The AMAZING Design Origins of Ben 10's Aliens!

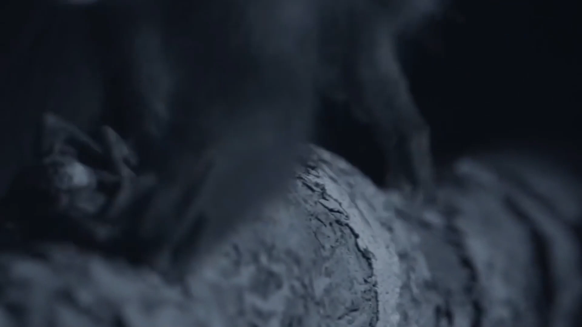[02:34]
Unlike the Ai, who is still endangered and the main inspiration for Ai species, other than just the name, Ai's are well known for their large eyes they use to see at night,
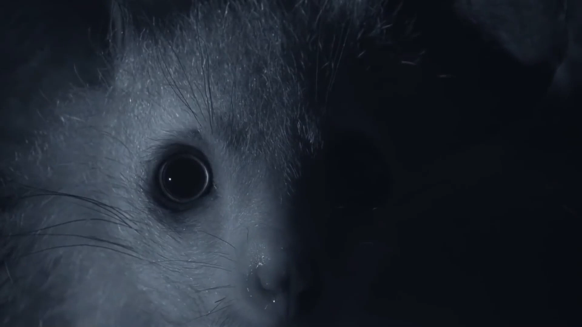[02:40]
since they're nocturnal, and they also have two large bat-like ears they use to locate insects hiding inside trees,